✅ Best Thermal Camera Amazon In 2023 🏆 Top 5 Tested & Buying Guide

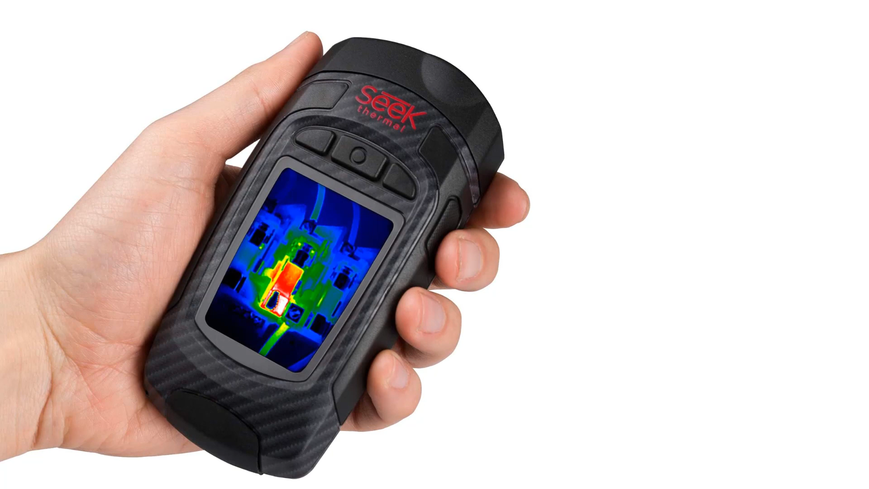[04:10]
Number 4. Our fourth best pick is Perfect Prime IR0001 Infrared Thermal Imager and Amp Visible Light Camera. While using this camera, we were quite convinced by its design as the firm non-slip grip makes it safer to hold. It's ultra-light and built ergonomically, which makes it comfortable to use without facing any chronic wrist pain or arm aches.
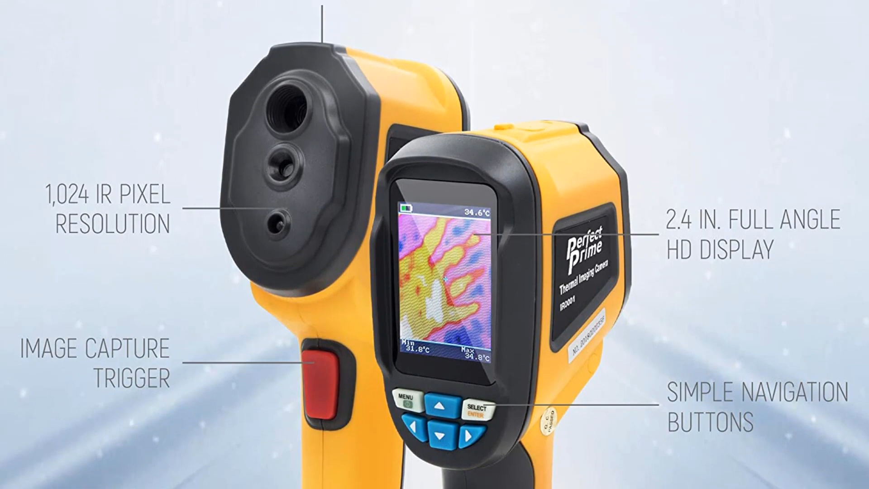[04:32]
On screen: spot 34.6°C
Also, we can't get over its sleek orange design pattern, which makes it an ideal eye-catching product. Now coming to its user-friendliness, this product has a very easy to understand user interface.
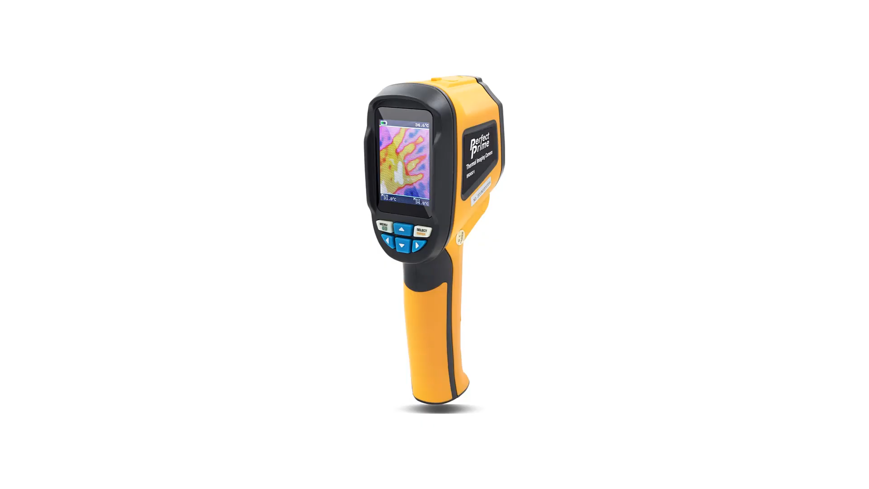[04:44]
It comes with four switches for navigating your way through the camera options and settings.
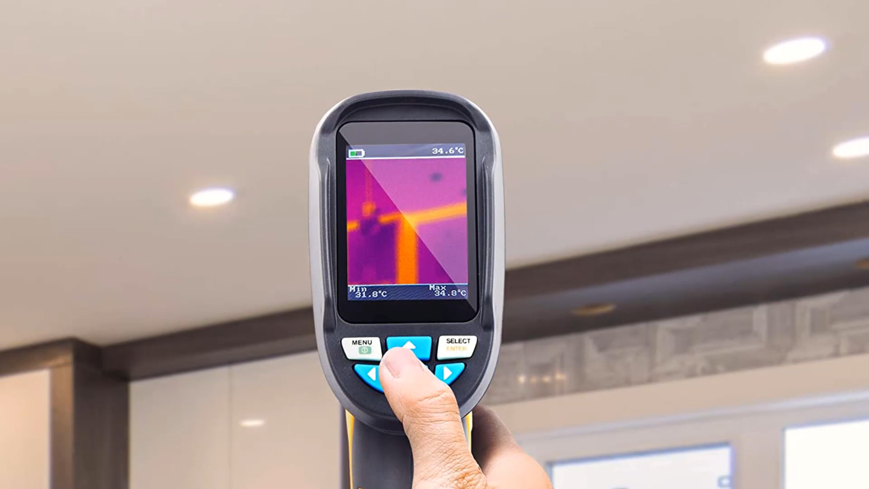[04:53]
On screen: spot 34.6°C, max 34.8°C, min 31.8°C
Also, its four extra switches come handy while adjusting or setting the thermal images as per our convenience. Furthermore, this camera also offers a wide array of cutting-edge core features that can be very helpful in making your professional tasks simpler.
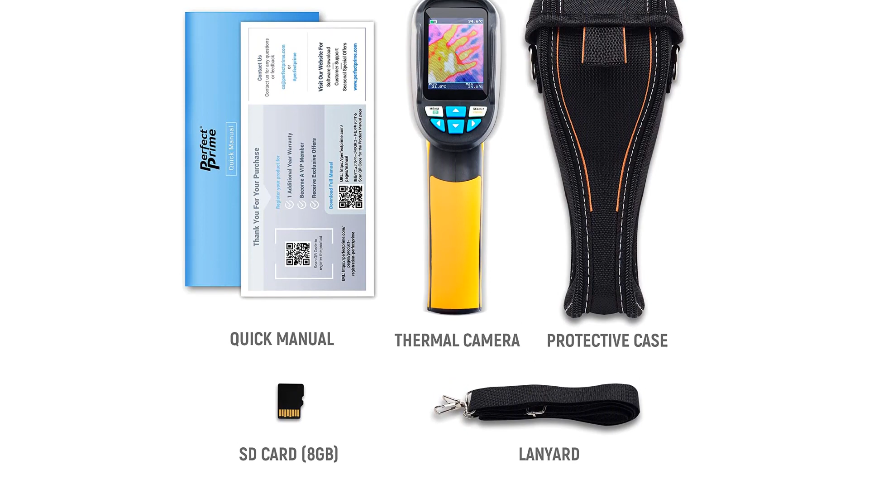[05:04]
For starters, this camera provides a satisfying image resolution of 3600 pixels or 0.3 megapixels. This way, you can zoom the picture in and out without having to compromise with its quality.
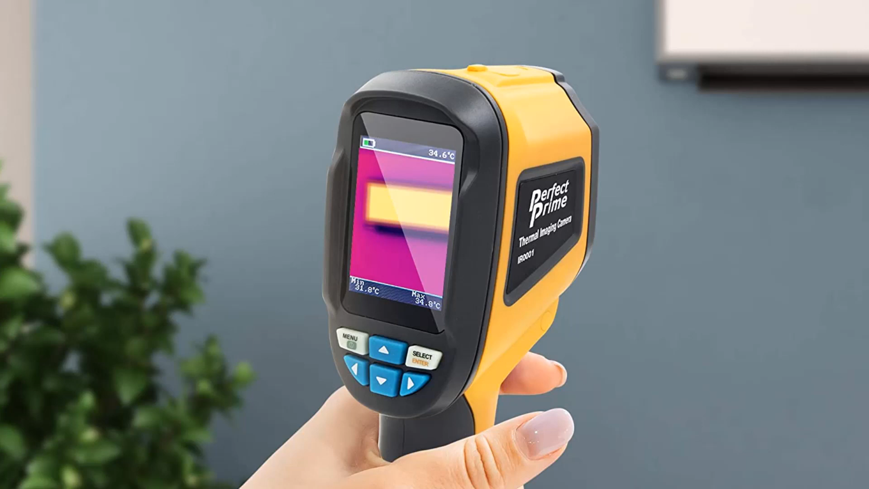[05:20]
On screen: min 31.8°C
It's quite useful when it comes to examining the core problem with ease. Also, storing a large volume of thermal images on this device is quite possible, thanks to its 4GB SD card storage feature. Not to forget, this camera can detect up to a maximum temperature range of 300 degrees Celsius. So overall,
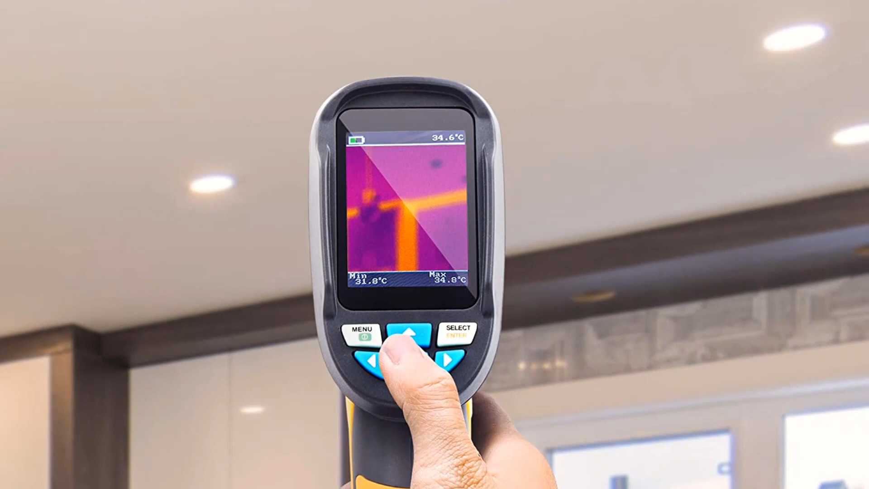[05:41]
On screen: spot 34.6°C, max 34.8°C, min 31.8°C
we found this unit to be quite suitable as a low-priced thermal sensor for both professional and personal use.